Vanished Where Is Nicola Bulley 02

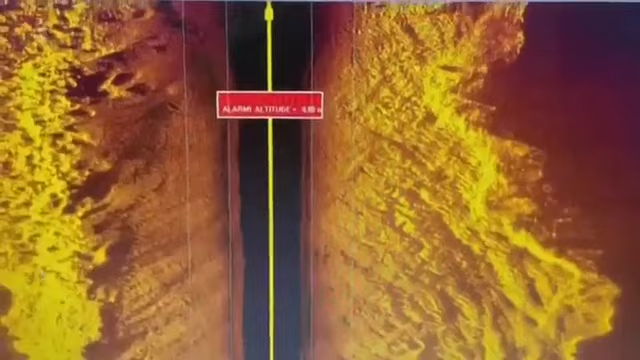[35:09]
That's nice. You can see sticks there laying on the bottom. You can see rocks. And that's the width of the river.
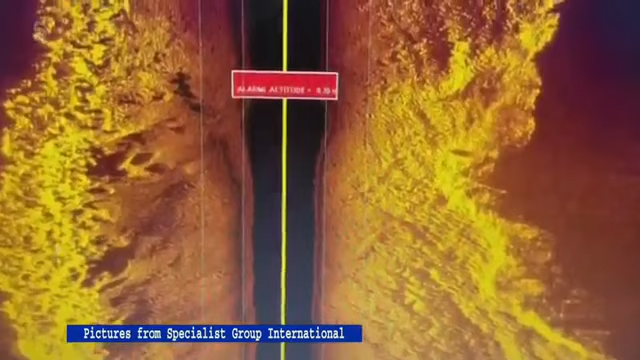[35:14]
And then we go up the other side, so we catch that centre line, so we cross lap.
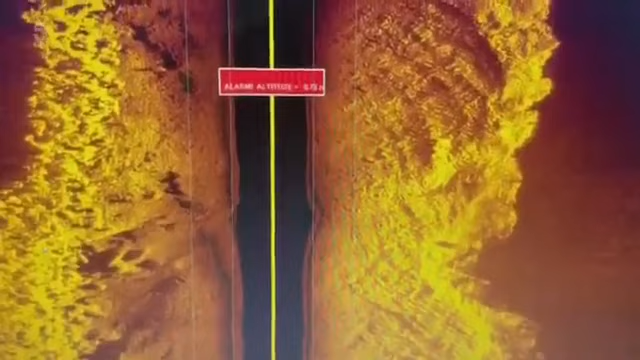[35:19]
If we find something, we measure it. But a body, to me, on most of my searches, does look like a body.
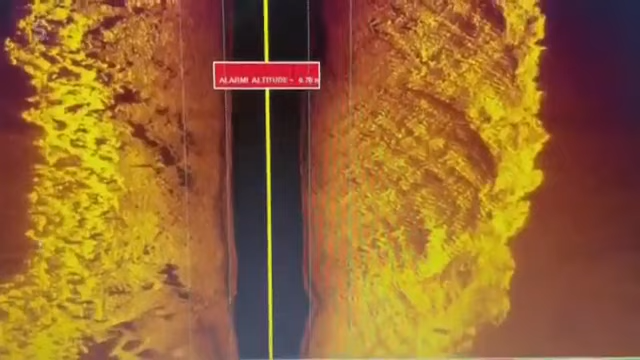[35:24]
You can see it quite clear and measure it. And that's how good it is. I mean, we can scan out to 30 metres either side to search a river.